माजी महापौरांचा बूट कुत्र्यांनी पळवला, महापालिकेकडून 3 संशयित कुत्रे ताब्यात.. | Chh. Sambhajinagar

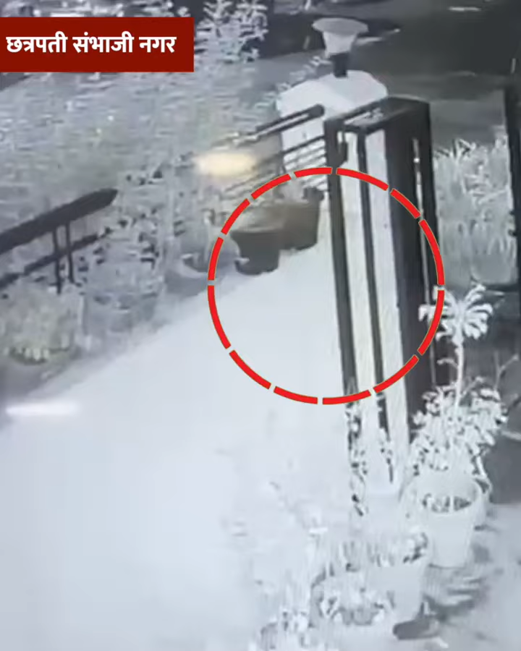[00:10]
शहरातील माजी महापौरांचा 15,000 बूट चोरीला जातो। अवघ्या काही तासात ते महापालिकेची यंत्रणा कामाला लावतात।
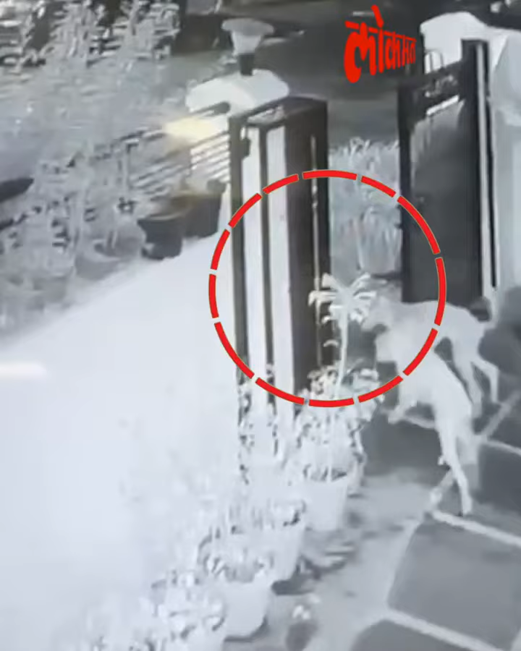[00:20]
सीसीटीव्हीत दिसलेले संशयित 4 कुत्र्यांना ताबडतोब महापालिकेच्या श्वान पथकाकडून पकडण्यात येतं।
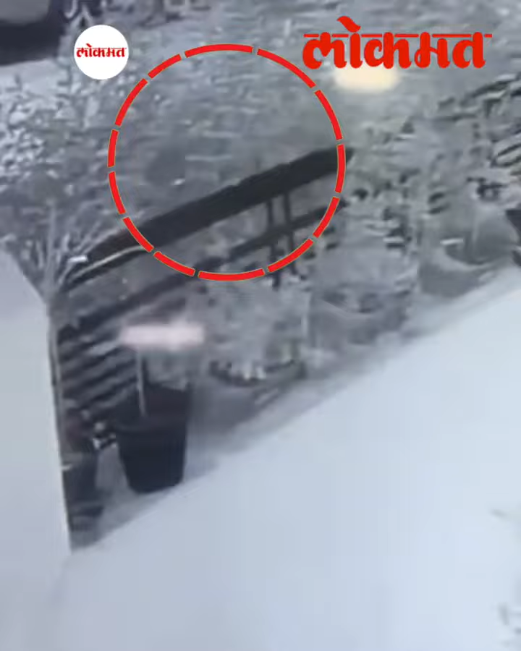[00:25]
मात्र नेमका आरोपी कुत्रा कोण आणि बूट कुठे पडला याचा मात्र थांग लागत नाही।
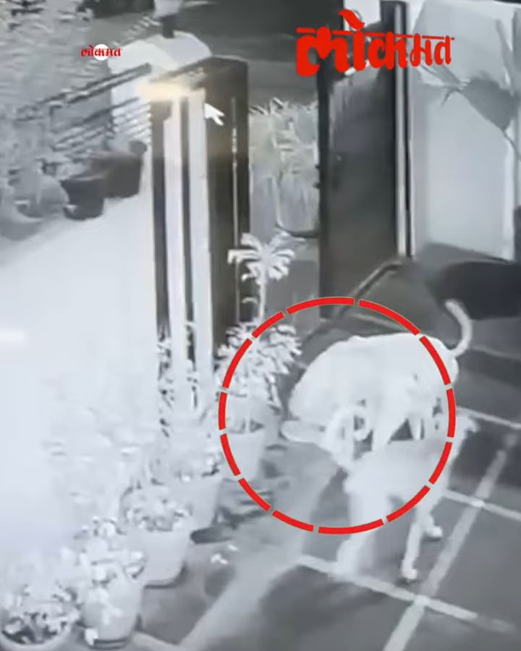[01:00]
त्याचं कारण देखील तसंच आहे। या माजी महापौरांचा बूट भटक्या कुत्र्यांनी घरासमोरून पळवला आणि त्याचा शोध घेण्यासाठी संपूर्ण महापालिका यंत्रणाच कामाला लागली।
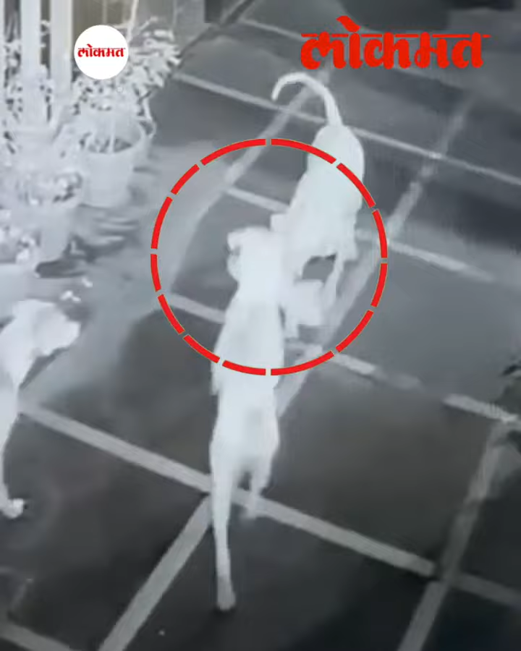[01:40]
तसेच बूट घेऊन जाणारा आरोपी कुत्रा कोणता हे अद्यापही गुलदस्त्यातच असून त्याचा शोध घेतला जात आहे। ऐका माजी महापौर नंदकुमार घोडेले यांच्याच तोंडून नेमकं काय घडलं ते। तर 11 तारखेला रात्रीचा सुमारा